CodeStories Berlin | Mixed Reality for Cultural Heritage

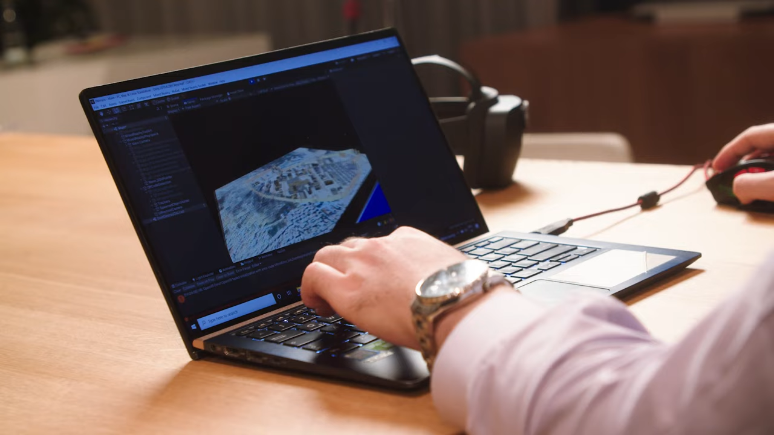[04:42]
And then the different monuments. Here we see the Ark of Triumph.
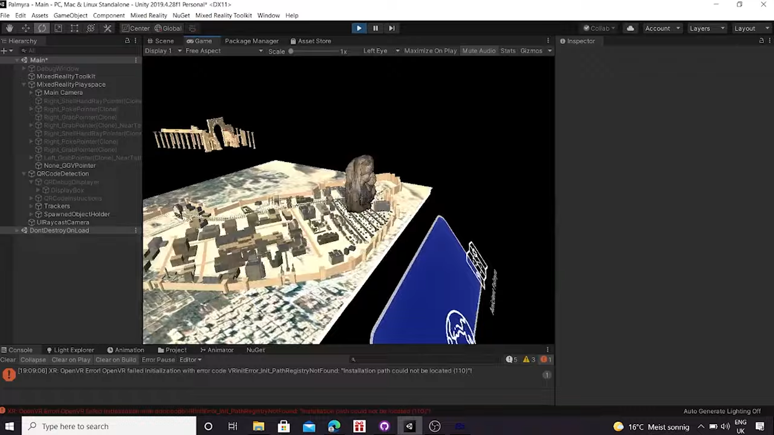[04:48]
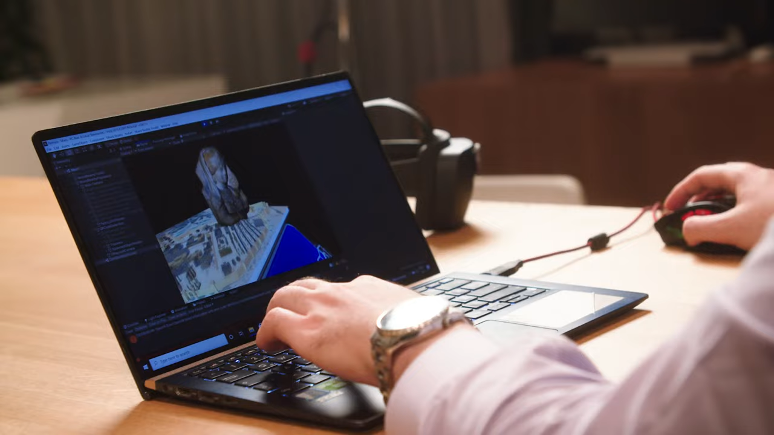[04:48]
The Temple of Baal Shamin. When we gaze on the monument, you look on the 3D object,
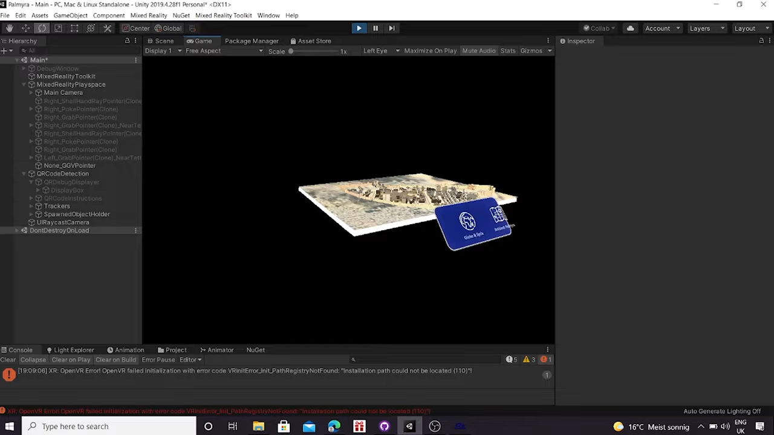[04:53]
then it does something else.
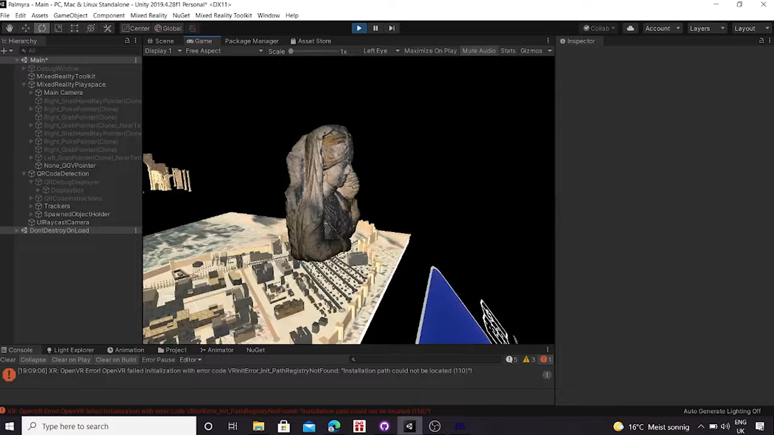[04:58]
So here, for example, there is a simple script attached to it that makes the monument float and then makes to the end user clear, okay, I am interactable.